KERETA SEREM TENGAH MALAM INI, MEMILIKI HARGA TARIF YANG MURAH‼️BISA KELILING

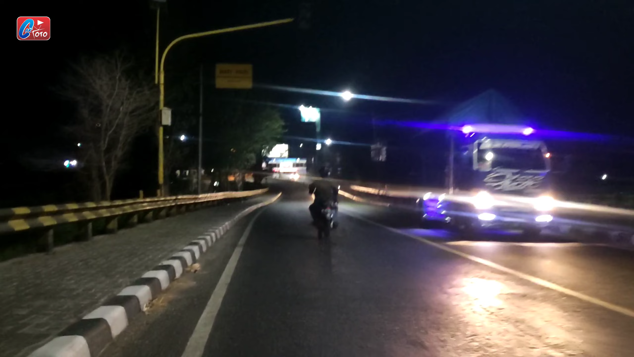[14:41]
Wah. Ya, ini bentar lagi kita nyampe Mengkring Braan.
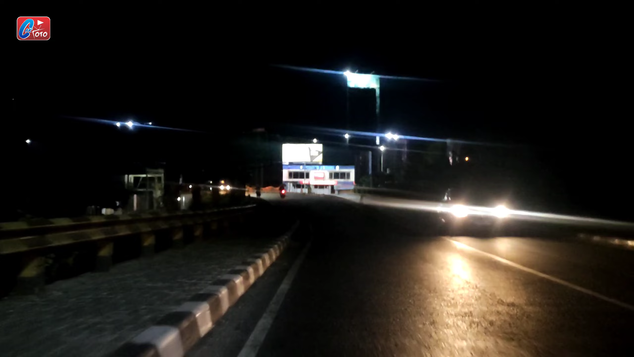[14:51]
Nah, ini guys. Nah, ini pasar Braan. Ayo. truk. Nah, iki arah Kediri. Iya. Napa? Kiri. Oh, mriko.